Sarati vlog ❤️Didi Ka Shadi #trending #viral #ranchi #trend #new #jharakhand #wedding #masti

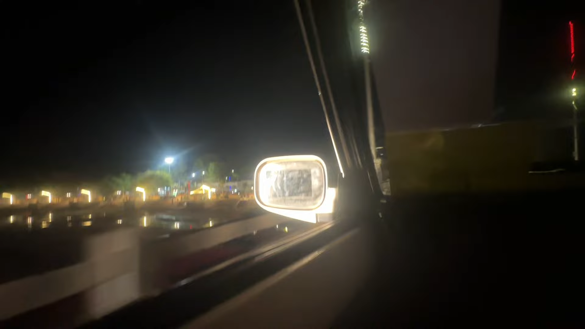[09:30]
हम लोग को विदाई मिल गया और डाल्टनगंज से हम लोग निकल चुके हैं, और ये है दीदी के घर के पास वाला नदी।